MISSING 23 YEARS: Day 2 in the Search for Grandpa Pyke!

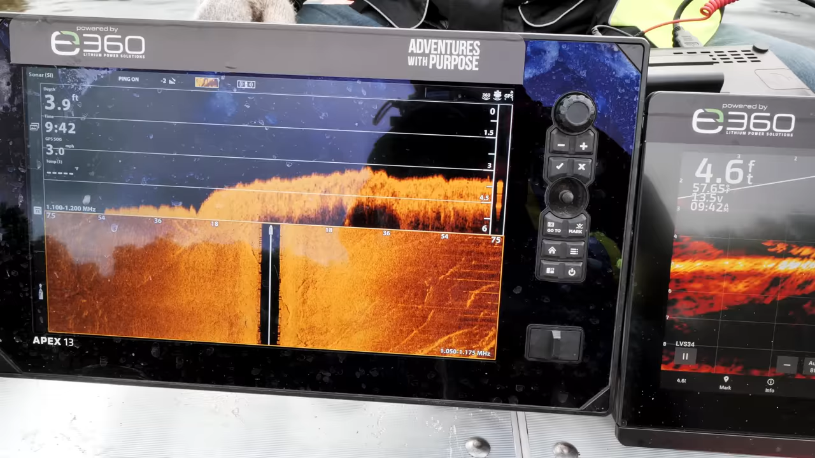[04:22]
On screen: speed 3.0 mph
Yeah, we might have something over here.
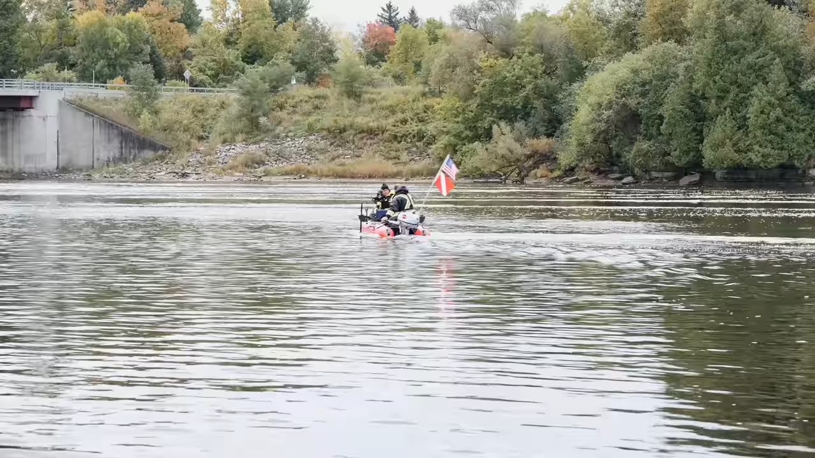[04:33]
Really? Go back over it here. It's in 15 feet of water.
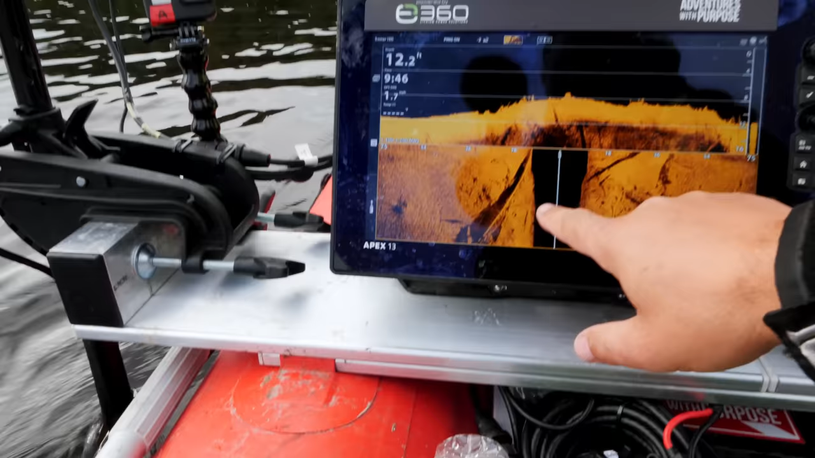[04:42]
Right there. What is that? So what it is, it's like a big log and a big shelf that drops off.
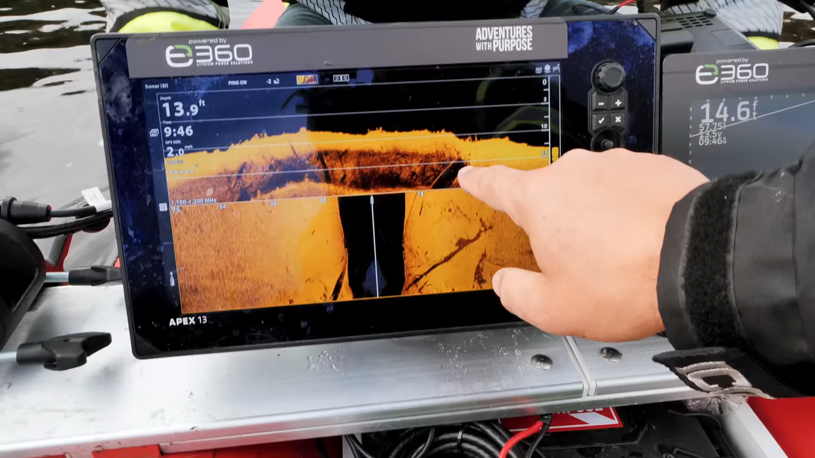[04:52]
So we can clearly see it here. Oh, yep. We can clearly see it there.
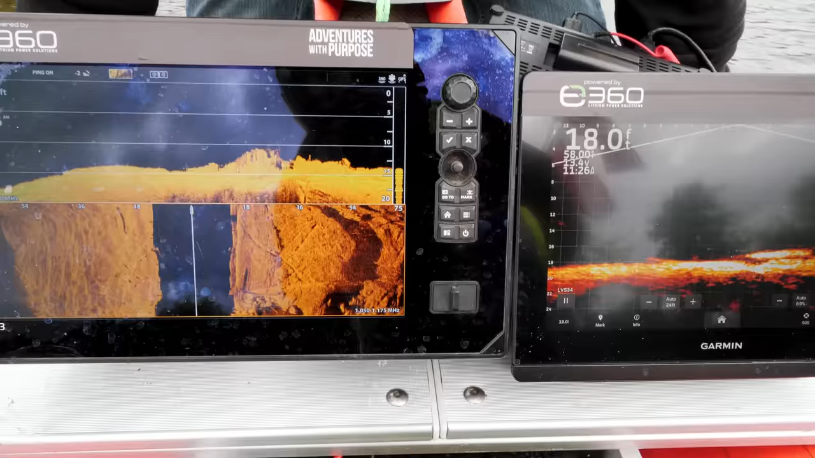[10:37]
On screen: depth 18.0 ft
focus a little bit more on this to see what it is on side scan.
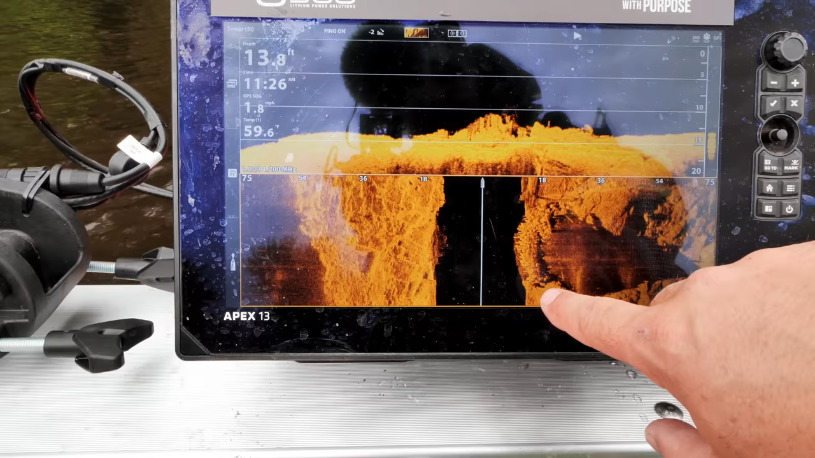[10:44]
On screen: depth 13.8 ft
So, you know, is it a vehicle? May I have stuff up against it? I don't know. We got to hit it at some different angles to identify what it may or may not be.
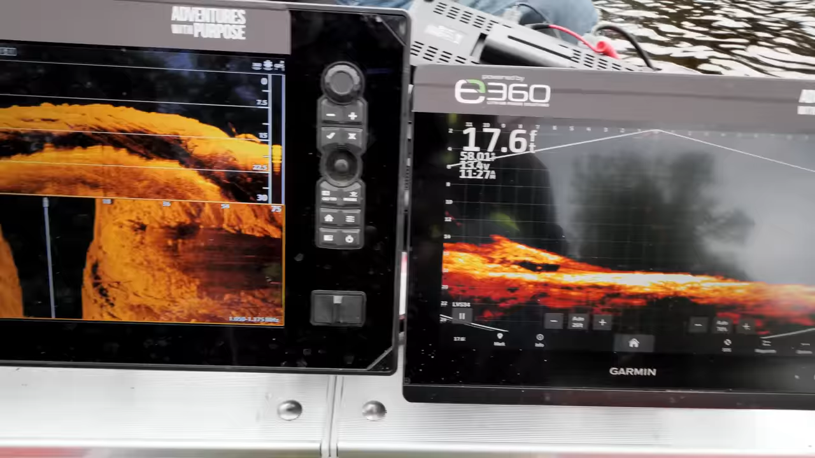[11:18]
So that is our interest right there that we want to go check out again. Then you start looking at shore and anything that may have taken place.
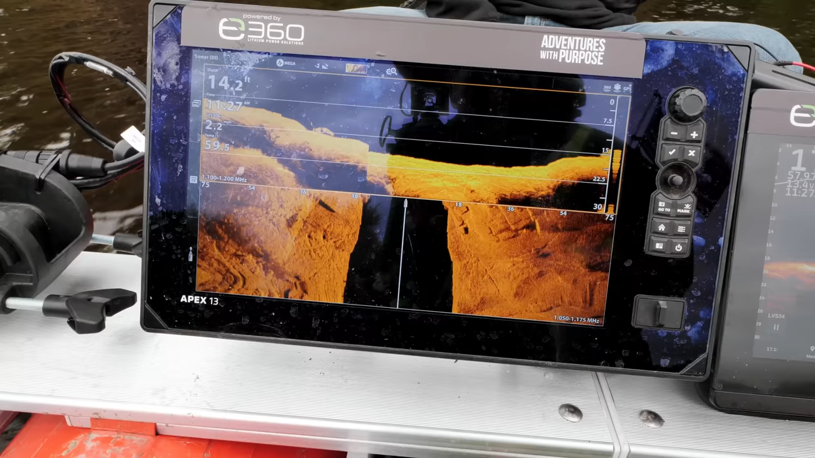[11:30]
So then you start looking at the shore as you're coming into it and pinpointing exactly where it's at.
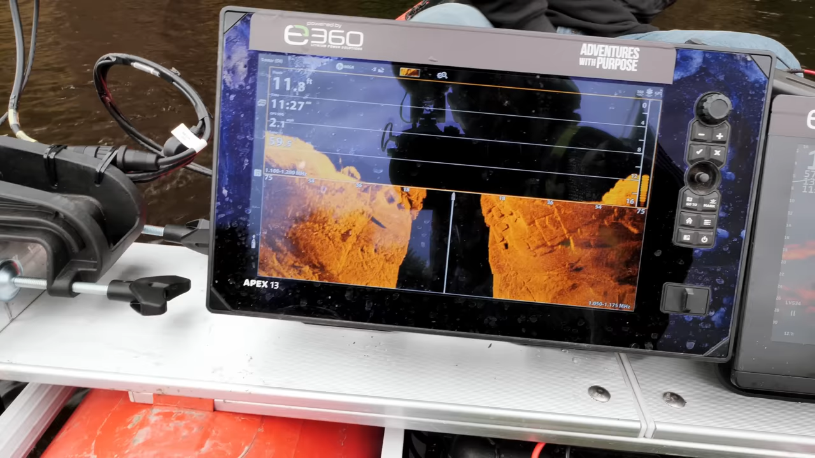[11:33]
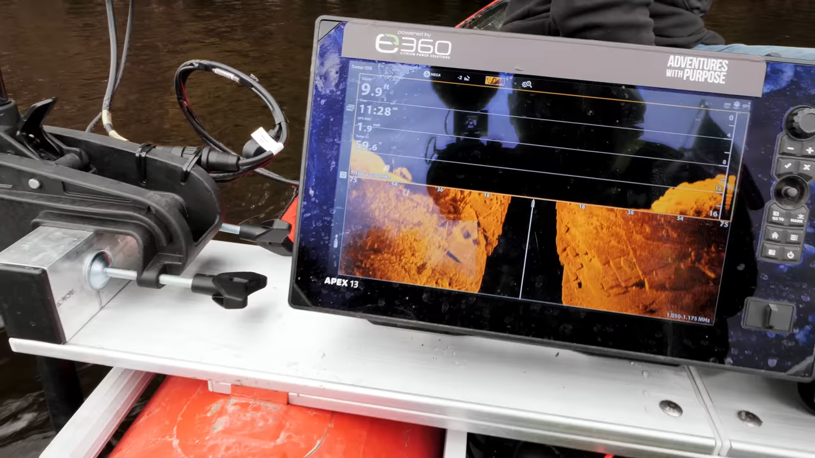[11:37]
On screen: depth 9.9 ft
In this direction, it's just the way the rocks come up.
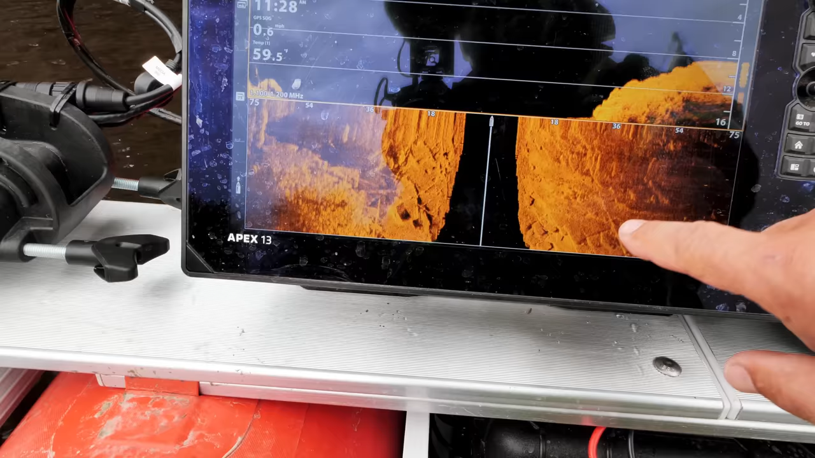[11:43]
So now you start getting into if you come look at this, it's that limestone slate that they're talking about this around here.
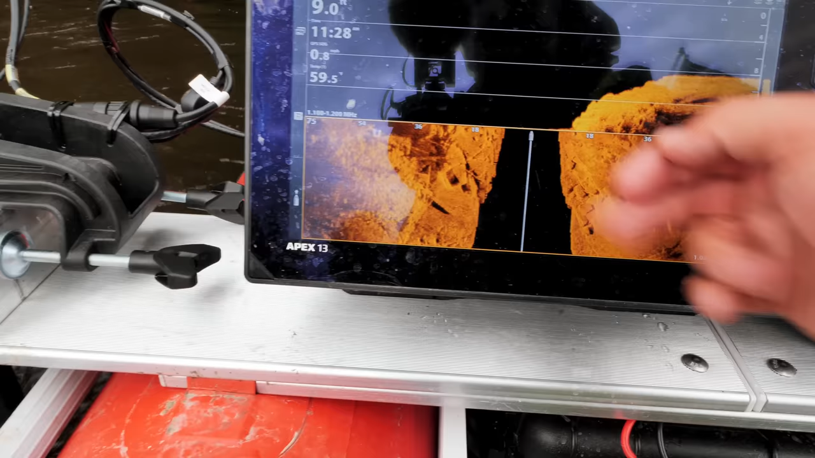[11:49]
And so it's just the way that it's broken off and laying in here. So then you see that they're all the same pattern.
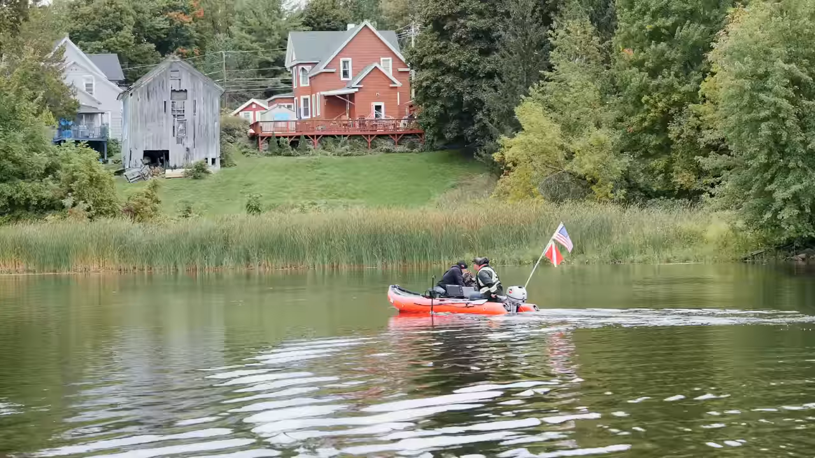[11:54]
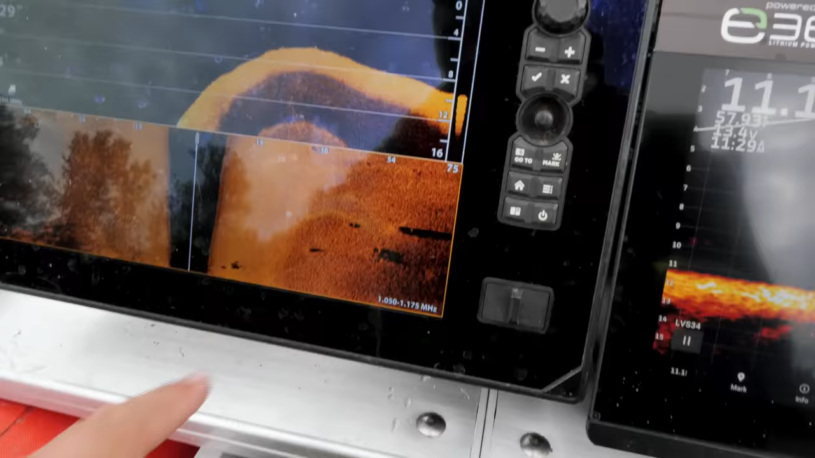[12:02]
A couple of tires out here.
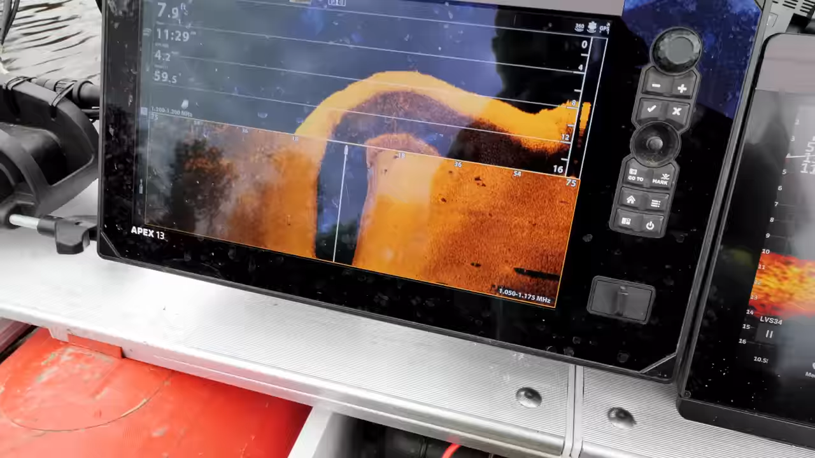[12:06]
On screen: depth 7.9 ft
See locations like this though, you know, right next to the parking lot area from up above.
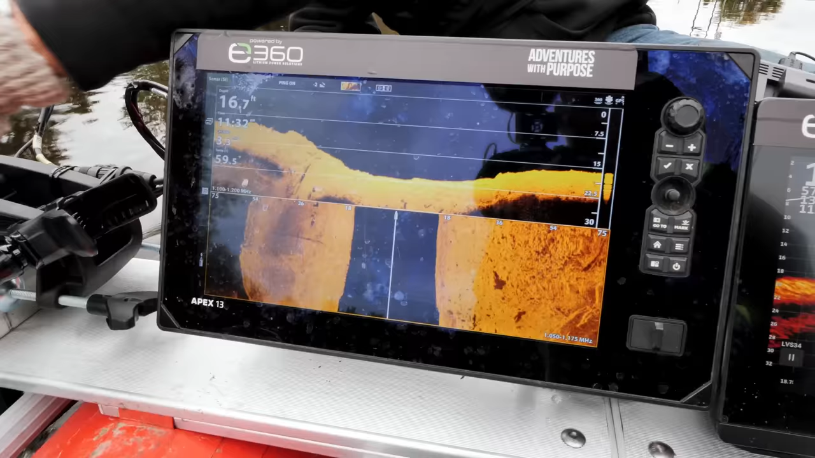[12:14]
Perfect depth, known this is out of the question for sure.
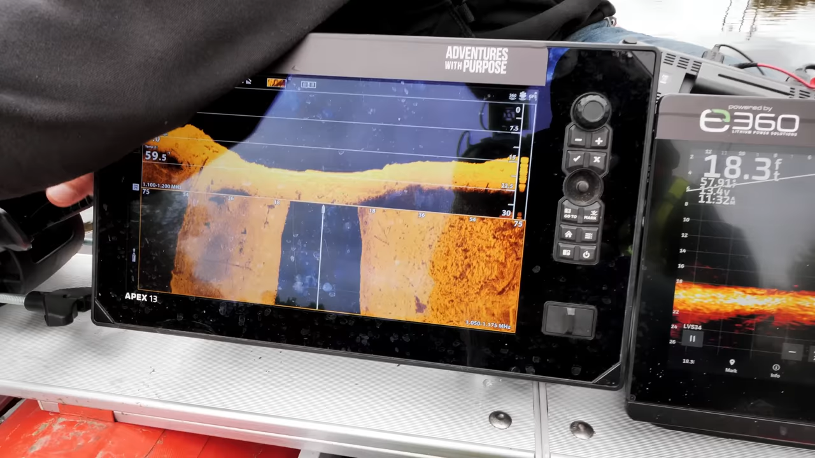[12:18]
An old boat ramp like that, they just get confused. So many locations and possibilities.